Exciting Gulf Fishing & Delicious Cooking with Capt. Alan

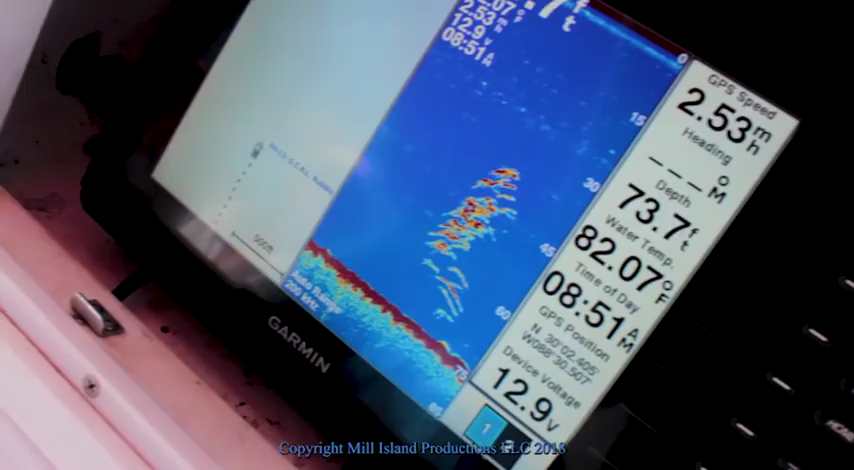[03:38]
On screen: depth 73.7 ft, water 82.07°F
Captain Al had a super cool navigation system that's what we need that's a school of fish that's right below us right yeah we need that in the boat